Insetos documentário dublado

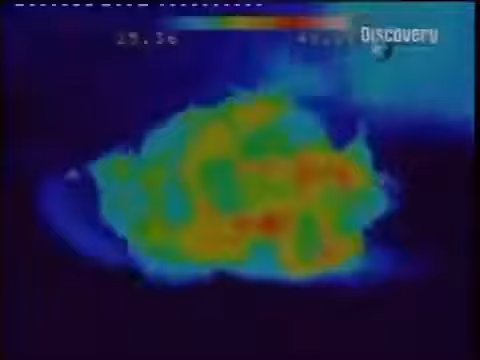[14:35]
Uma câmera sensível ao calor revela que as abelhas
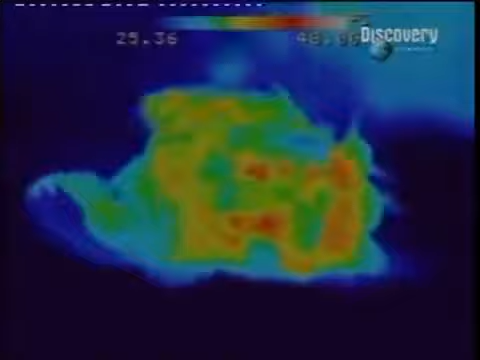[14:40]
que se agarraram à vespa se aquecem cada vez mais. vibrando os músculos de suas asas, as abelhas estão cozinhando a vespa.
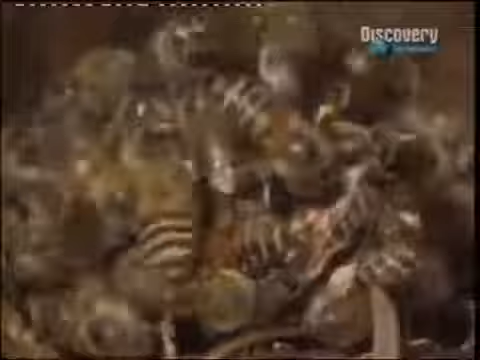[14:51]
Quando a temperatura chega a 45 graus centígrados, a vespa morre.
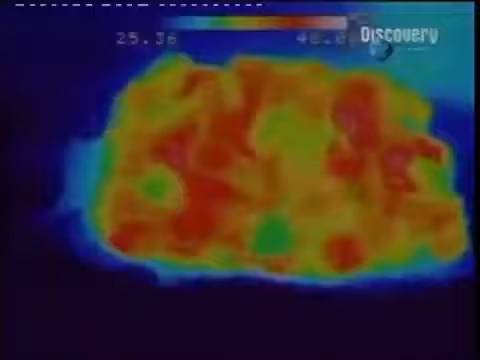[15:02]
As abelhas podem gerar ainda mais calor, mas cuidam para que a temperatura não se eleve mais,
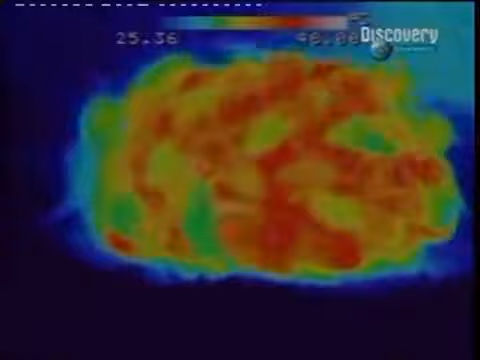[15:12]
pois elas também se arriscam a morrer se a temperatura para passar dos 48 graus.